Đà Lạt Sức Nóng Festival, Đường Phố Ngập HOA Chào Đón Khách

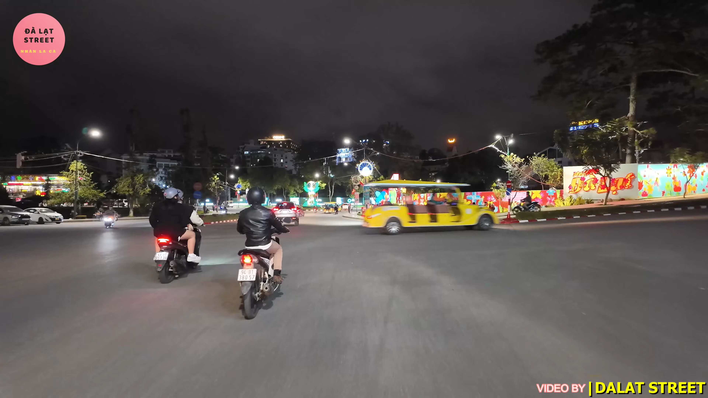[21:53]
Phía trước mặt cũng là một cái địa điểm check-in Mới giữa Đà Lạt của một cái công ty bất đồng sản của Singapore Họ đầu tư ngay khu vực này để
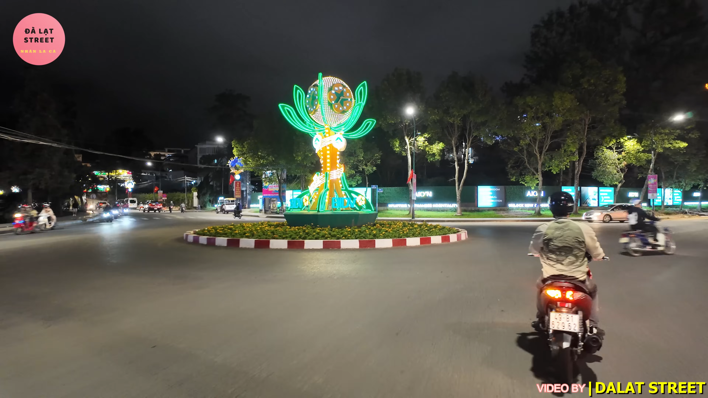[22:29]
Phía trước mặt là Bùng Binh BIDV Đây là phố Trần Quốc Toảng Phía bên trái là Hồ Sơn Hương Với cà phê nhà hàng Thanh Thủy Còn bên phía tây phải là những cái nhà hàng cơm niu, mặt hồ hay là những cái quán cà phê Tối hôm qua, tối Trung Nhật và tối thứ Bảy quý vị Đà Lạt cũng rất rất là đông luôn Ra khu vực chờ đêm Đà Lạt
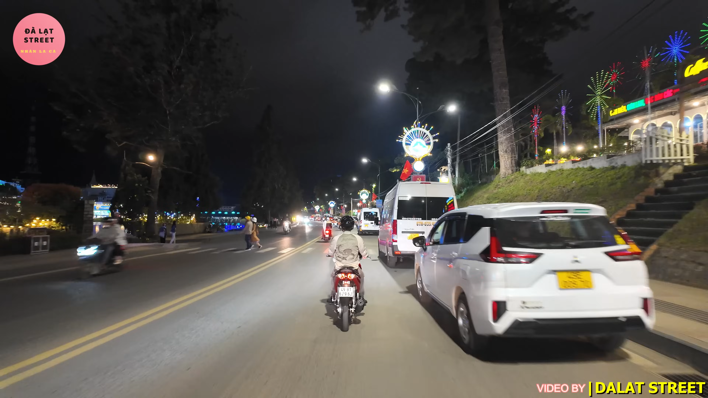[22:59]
cũng như là một số các tuyến đường như là tuyến đường này nè Kẹt xe luôn quý vị Phải nói là những ngày vừa rồi du lịch đặc biệt là cuối tuần sẽ rất là đông khách Và đợt tháng 12 này thì nhân nghĩ là Đà Lạt còn đón đông đông hơn rất là nhiều Với việc tổ chức Festival Hoa dài ngày như vậy thì Đà Lạt sẽ dự kiến đón khoảng 2 triệu du khách ghé tới tham quan trong cái đợt tháng 12
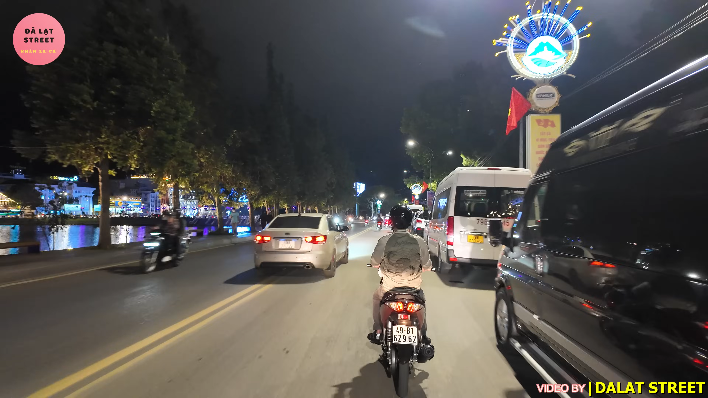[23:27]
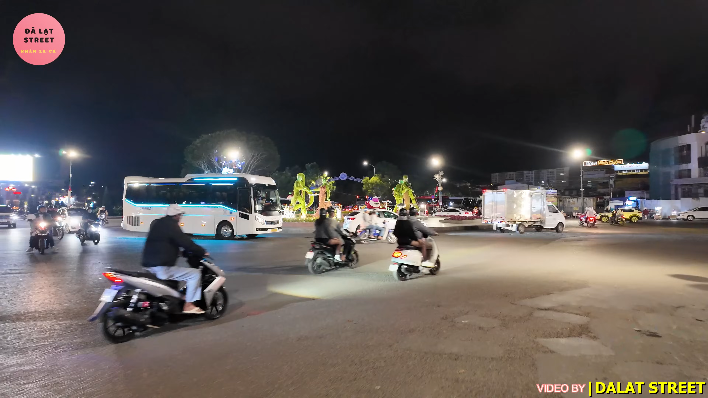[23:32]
Phía Bụng Vinh Một Câu thì cũng đã thay thế các cái tiểu cảnh
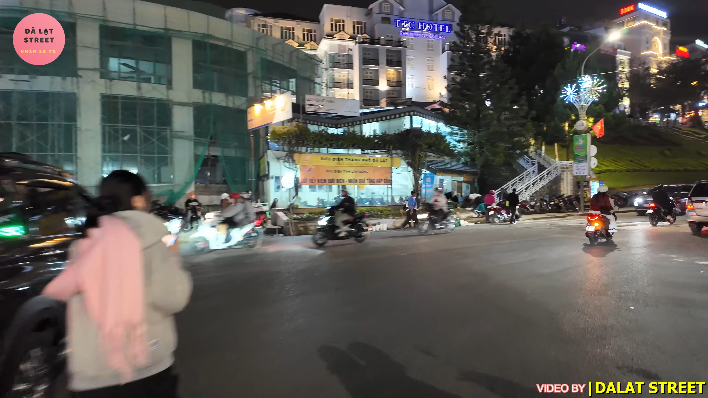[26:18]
Bây giờ thì Nhân sẽ hướng lên phía con dốc Lê Đại Hành Thì dốc Lê Đại Hành hiện nay đã trang trí hoa xong hết rồi nha Đây chúng
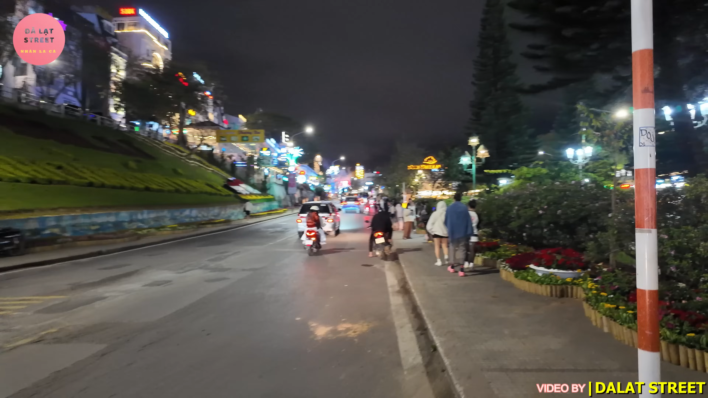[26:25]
ta sẽ Nhân sẽ quay cho quý vị xem Nhân đi từ từ để quay cho quý vị xem Bây giờ là người ta đã trang trí hoa những cối xay rồi
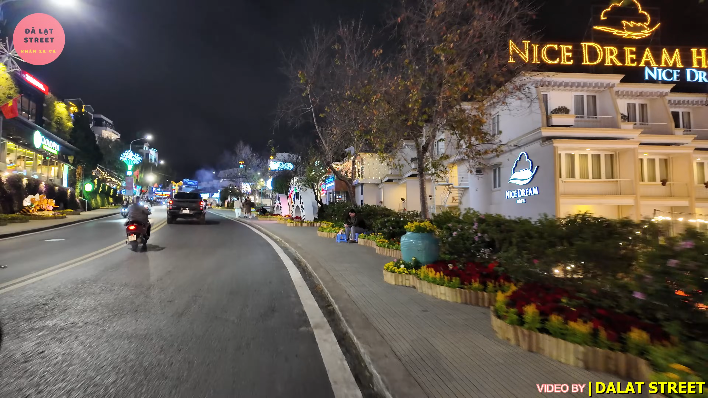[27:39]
Trong những ngày sắp tới Đây những nút nhạc hoa rất đẹp Quá là đẹp ha
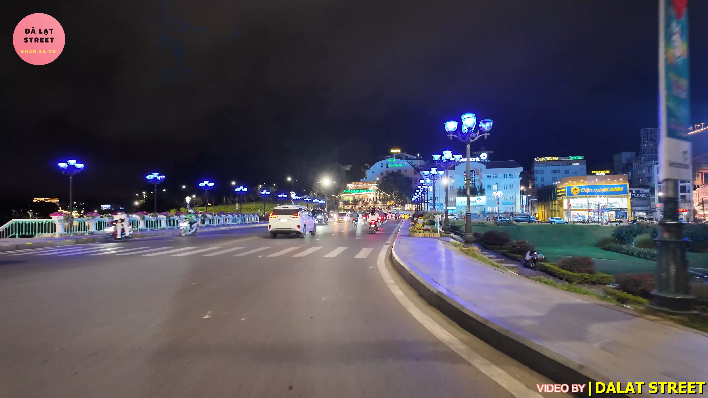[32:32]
Trước mặt chúng ta đó là phía đập cầu ổng đảo Quá trời hoa ha Đến Đà Lạt Trong cái dịp này thì tha hồ mà ngắm hoa
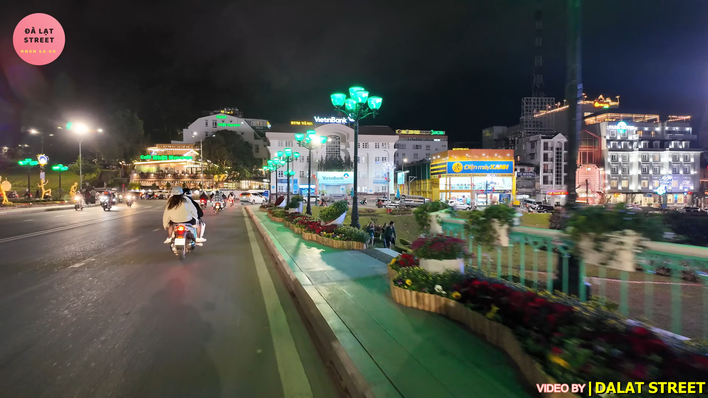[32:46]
Cũng như là đi chơi Tháng 12 là mùa lễ hội của Đà Lạt Phía trước mặt là cà phê Nhật Nguyên Ở trên phía cà phê Nhật
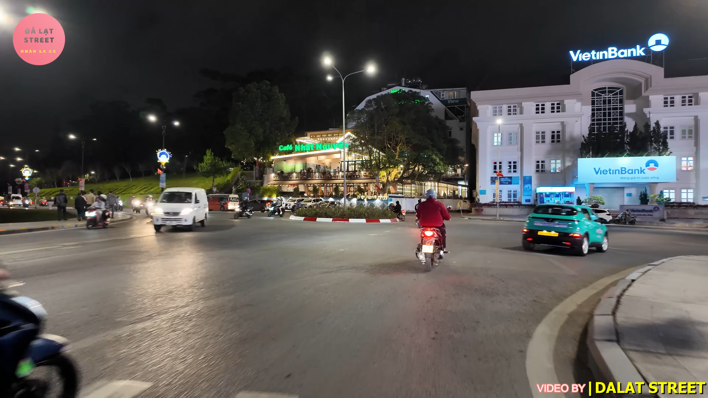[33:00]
Nguyên Như thấy là rất rất rất là nhiều các cái bạn đang live stream ở trên đó Live stream về đường phố, live stream về đường hoa của Đà Lạt
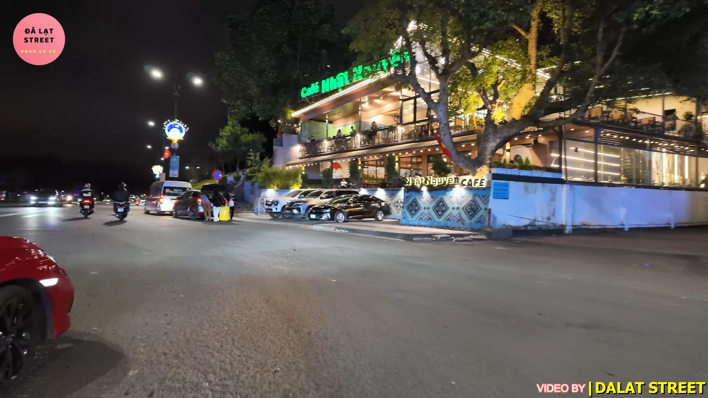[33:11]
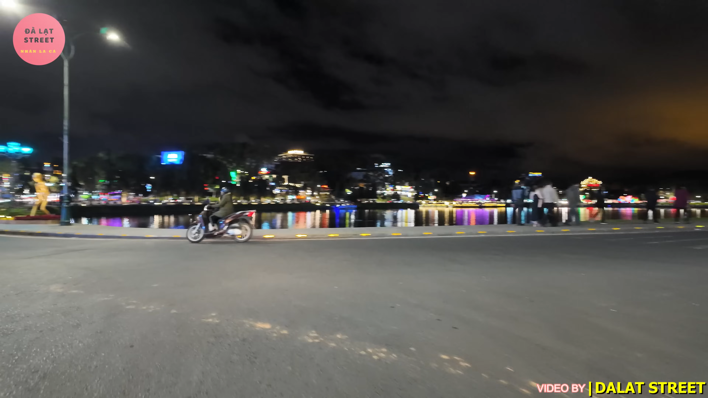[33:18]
Vì Nhân sẽ quay lại
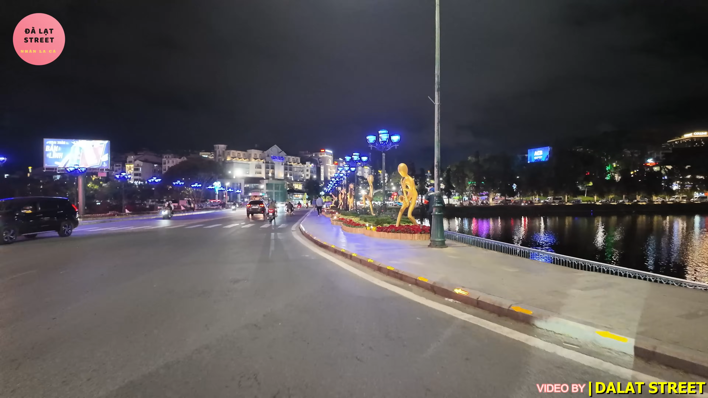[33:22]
Quay lại khúc này thấy khá đẹp nên Nhân phải quay lại đây cho quý vị xem Đây Những Nhạc công thổi saxophone Những nghệ sĩ hát nhạc, đánh công chiên, v.v. Rất nhiều, rất thông phú luôn
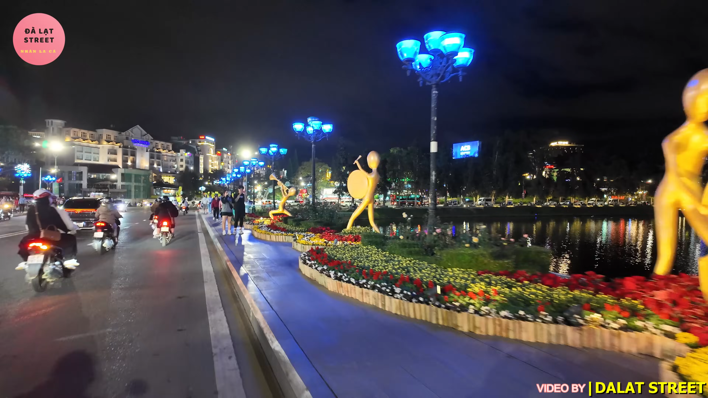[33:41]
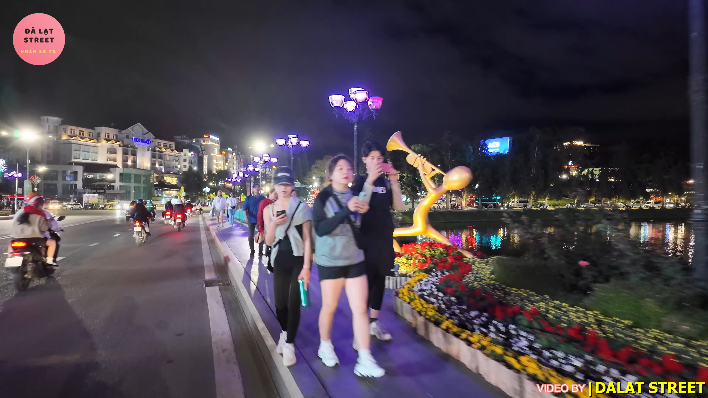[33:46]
Cho nên mọi người hỏi Nhân là Đà Lạt đến mùa này, thời điểm này có đẹp hay không? Thì có lẽ là những hình ảnh của Nhân trong những chuyến mini tour Những hình ảnh của Nhân review các khu du lịch Rồi hôm nay
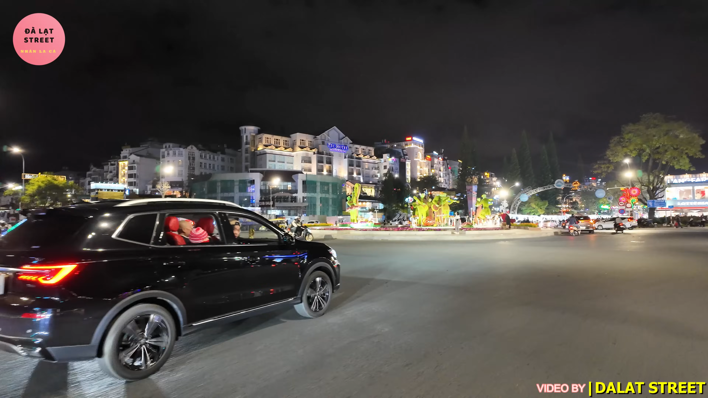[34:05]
Nhân ban đêm thôi Nhân review những cung đường hoa ở Đà Lạt Thì quý vị đã thấy là Đà Lạt mùa này đẹp vô cùng quý vị ha Và đó cũng chính là những hình ảnh của thành phố Đà Lạt vào tối hôm nay tối ngày mùng 2